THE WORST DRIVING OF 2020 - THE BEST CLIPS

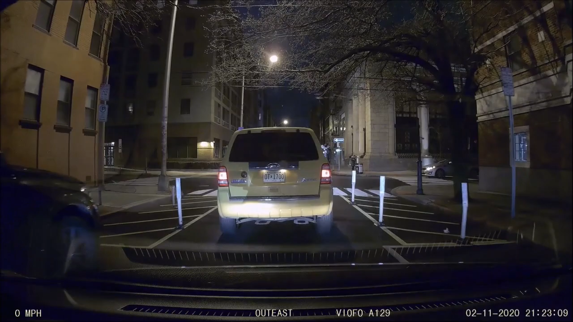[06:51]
There's some dude just sitting here waiting for everybody to go through their stop sign. In a quarter mile, make a that left is unbelievable. Turn on Washington.
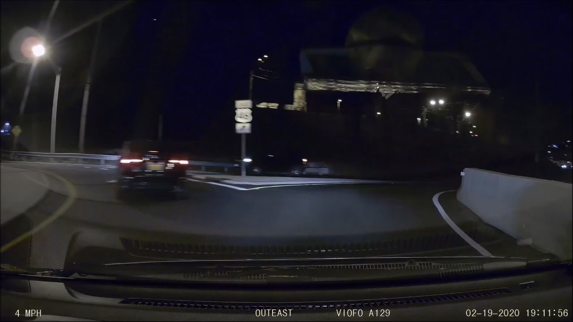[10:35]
don't yield while you're in the circle. Now you don't even go.
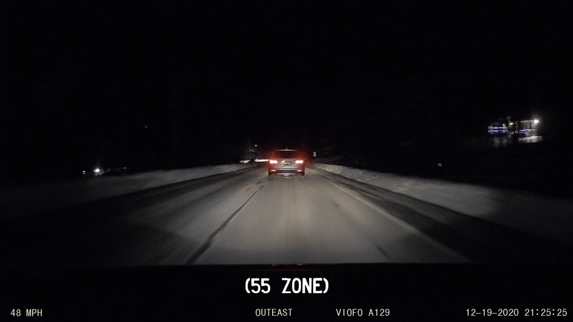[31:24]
And then you're gonna go this slow, of course.
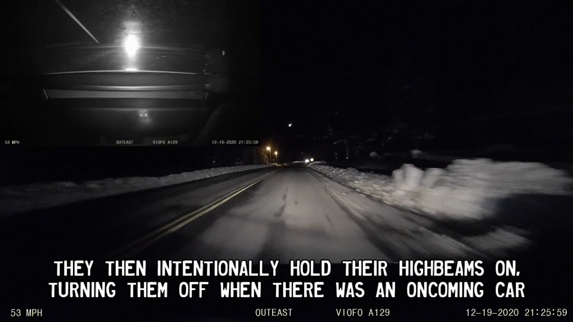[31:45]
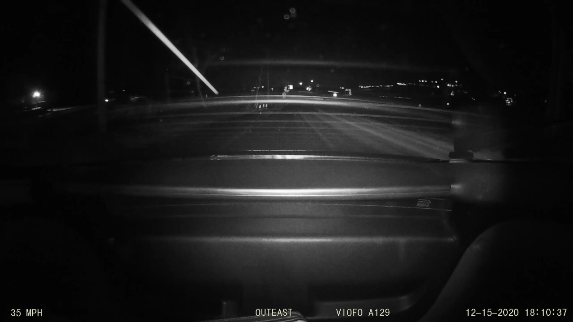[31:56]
Did not pull over. Are you kidding me?